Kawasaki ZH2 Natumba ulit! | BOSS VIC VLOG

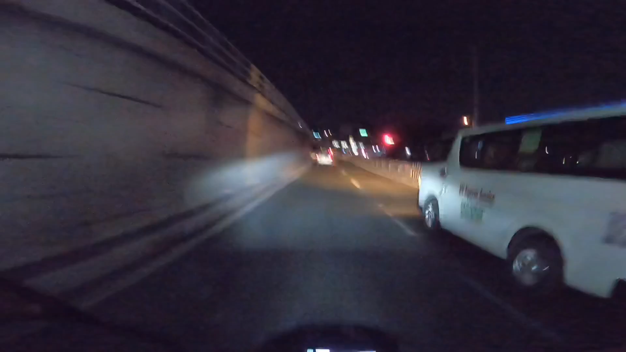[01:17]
Magkikita kami sa cell sa EDSA sa Corner Ayala. Okay mga boss, andito tayo ngayon sa EDSA, Corner Ayala.
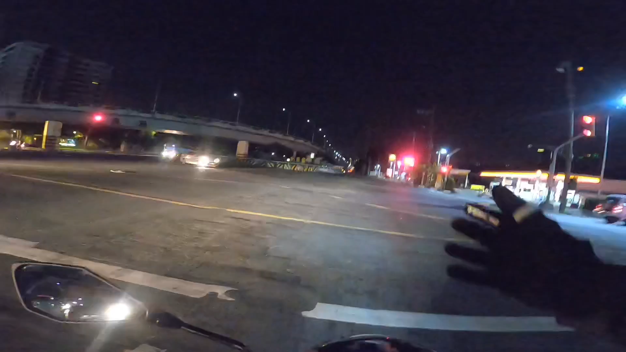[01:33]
Ayan, papunta Mackinley Hills. So, ayun, ayun si Paolo Bosa, malamang yun. Ah, first time kong mamimit sila. Siyempre, excited tayo. Dahil baguhang vlogger tayo, eh, sila John Norris, eh, yan yung mga idol natin, eh. Dati, napapanood ko lang sa video. Nakikita ko lang sa mga pictures, sa mga posts. O, ngayon, makakasama na natin, no. Ako'y tuwan-tuwan sa sarili ko.
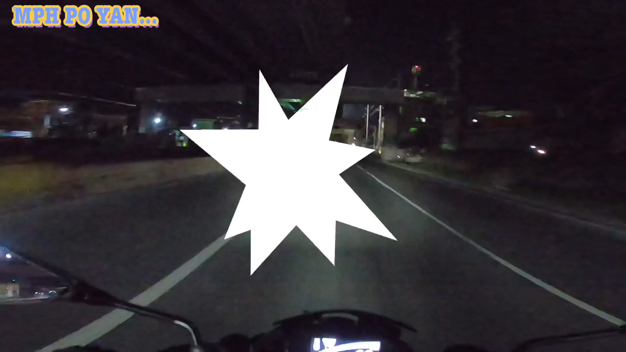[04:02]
Papasok na ng Balintawak. Wow, ang ganda ng motor niya. CX-6R. Kawasaki pa rin. Si Paulo Busa. Yan.
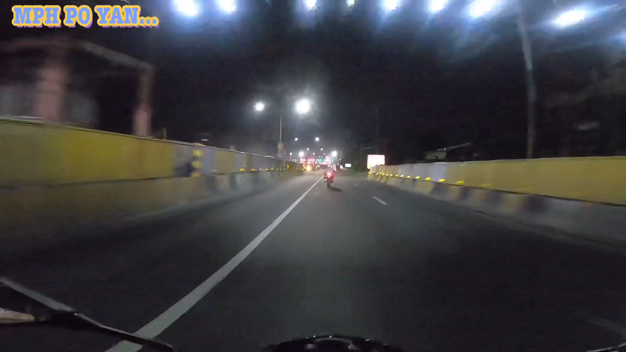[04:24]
Yan ang isa sa mga kasama natin. Andito na ako sa... Balintawak, no? Sa Endex.
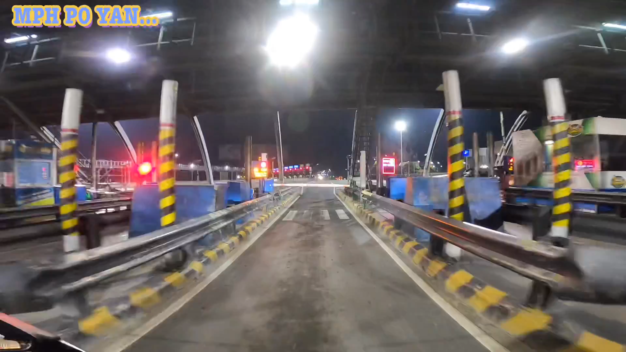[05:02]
Alright, binasa. Ok. Andito na kami sa Endex at... Doon kami magtatagpo sa... Dating tagpuan.
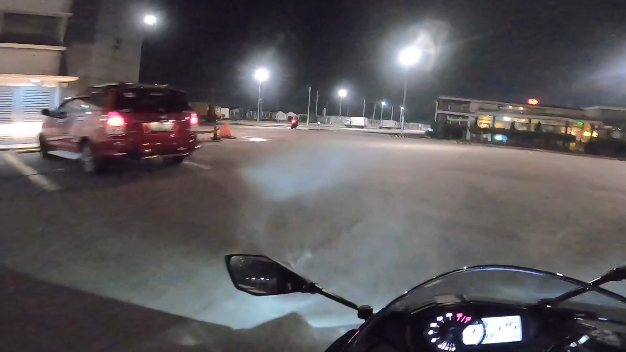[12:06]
ok mga boss nagiaikot kami rito nakadapa ako andaling ipasok